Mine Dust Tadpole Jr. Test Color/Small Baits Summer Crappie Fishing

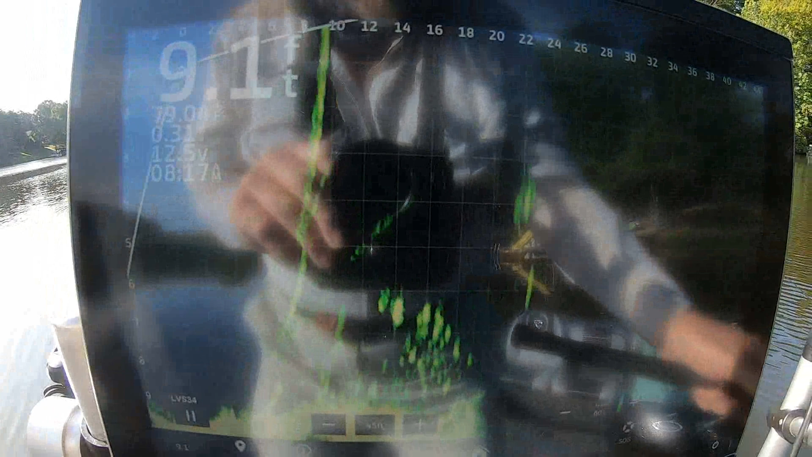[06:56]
On screen: depth 9.1 ft
see a lot of those are sunfish there's a couple big spots that probably only crappy and i just seen that that's that's a gar or something there on top of that big fish
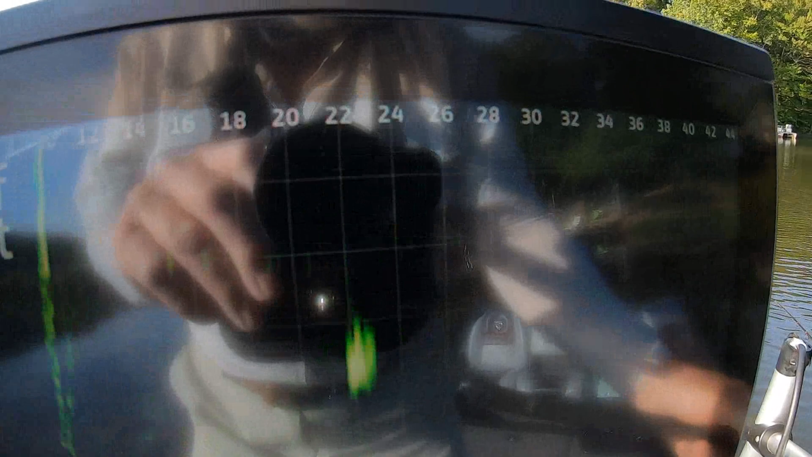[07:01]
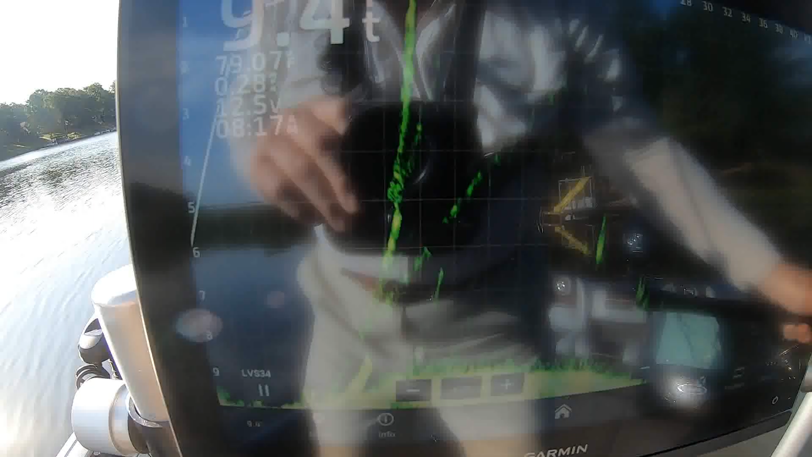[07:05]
and i just seen a big fish swim across the top of them i don't know what it was like i got notion was a carp but when that kind